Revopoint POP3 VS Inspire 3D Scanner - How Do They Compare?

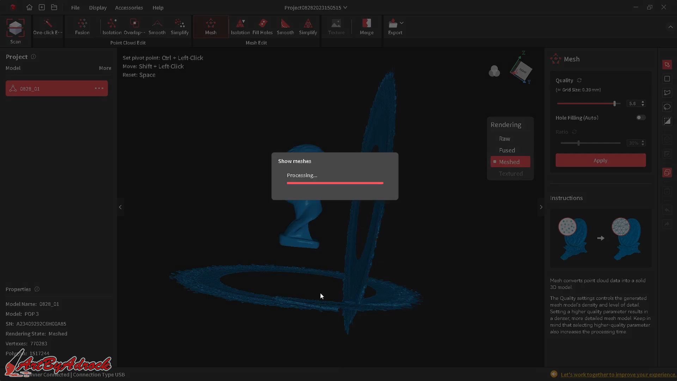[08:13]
like so and i'll just remove these as well get rid of that so
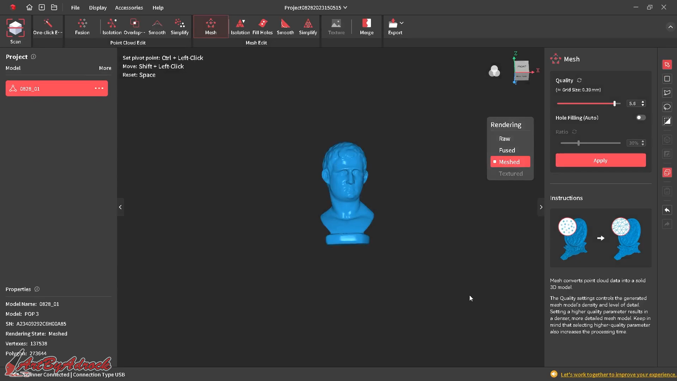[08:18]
i'll just rename this to pop three and looking at the detail i think this is really well i'll go look at the inspire again and see if i notice any differences
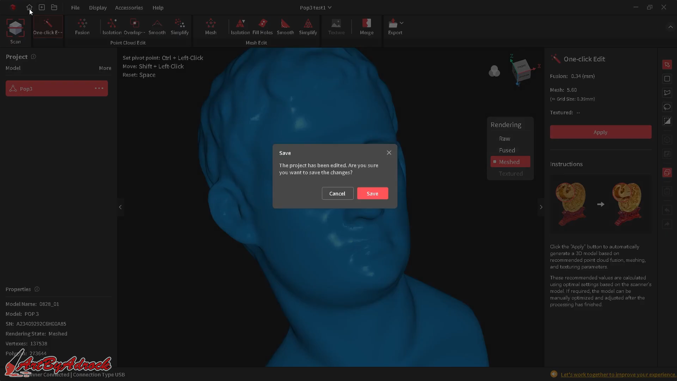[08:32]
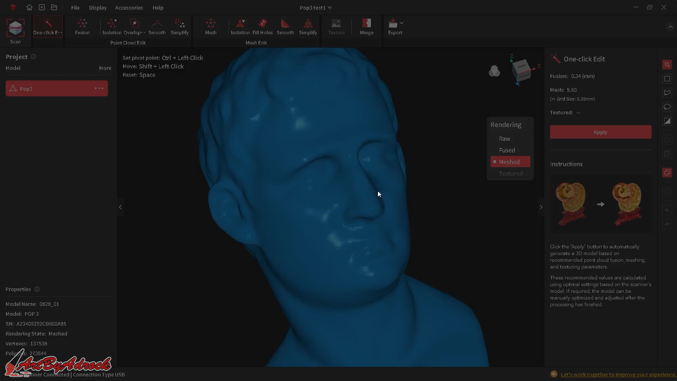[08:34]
let's click back to home we'll save that go back to the inspire test
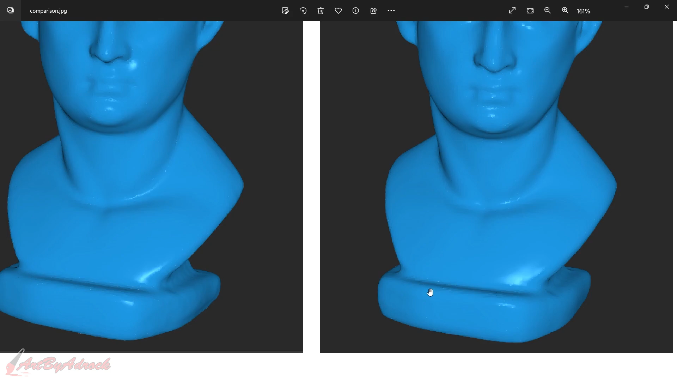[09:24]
cleaner and smoother on the pop three but again it's really really close and i can't really tell
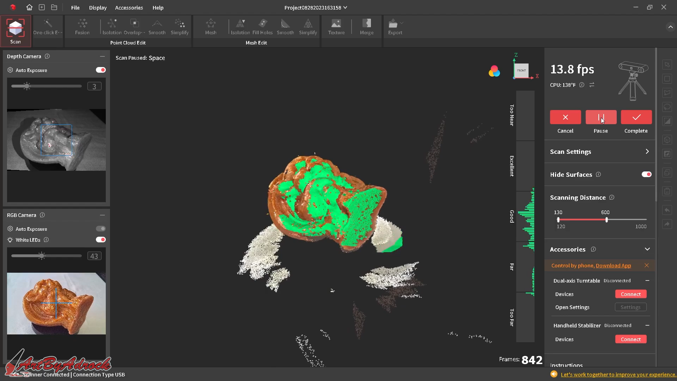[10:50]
and once again i'll click complete and here you can see how it looks
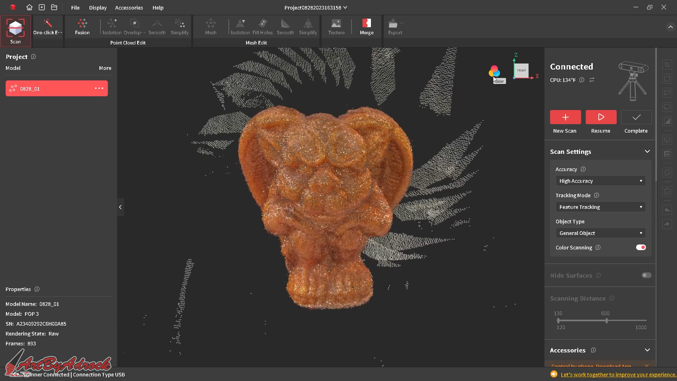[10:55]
with the color if i disable the color that's how it's looking
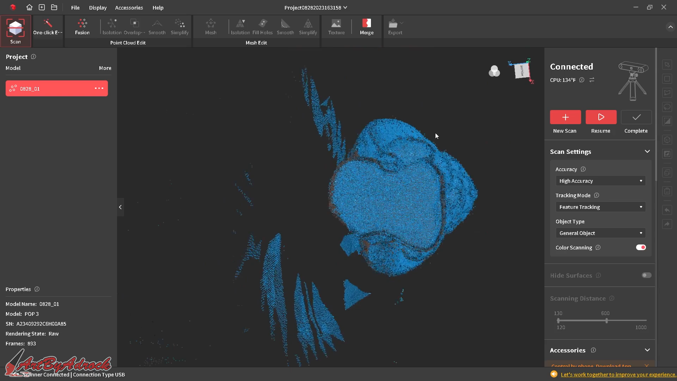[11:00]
and it doesn't look like i really missed anything other than these two little spots back there and
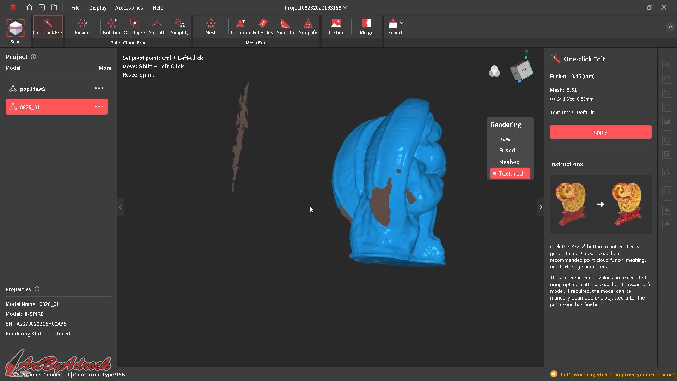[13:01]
exact spots as the other one because i didn't rotate it that other direction to get those areas but i think
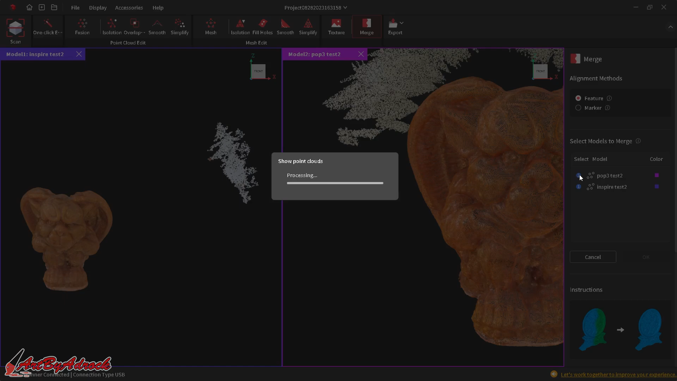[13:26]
and i can click on both of these and here i can see this side by side comparison
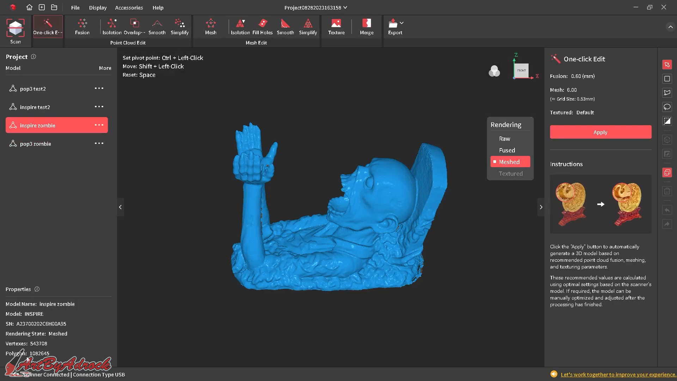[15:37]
this one has just over a million and the detail still looks really good on both